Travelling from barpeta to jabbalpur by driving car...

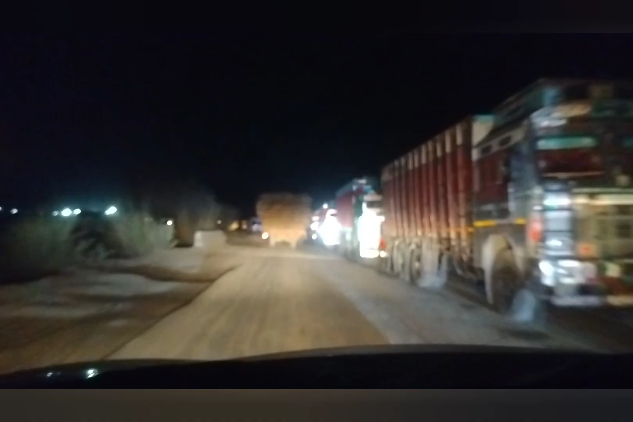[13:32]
আটটা 42 বাজে তার মানে এটা হলো পাটনার রাস্তা তার মানে একটা 12 টায়ার গাড়ি রাস্তার মাঝখানে ব্রেক ডাউন হয়েছে